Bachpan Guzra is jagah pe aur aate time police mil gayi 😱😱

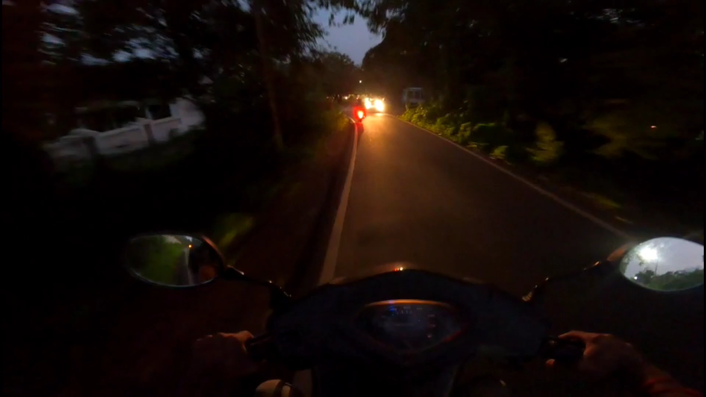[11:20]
और अभी देखते देखते अंधेरा भी हो चुका है। और गाइस वो रहा मेरा स्कूल।